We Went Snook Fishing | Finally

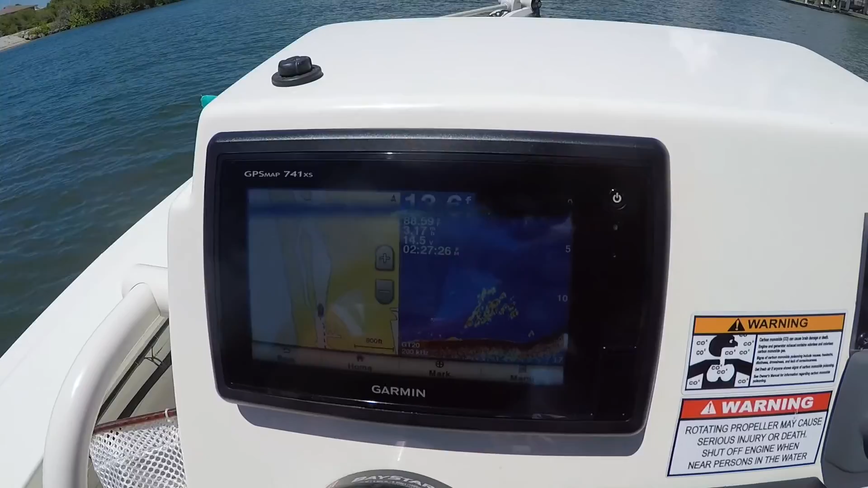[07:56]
We are marking fish all over the Garmin right now, and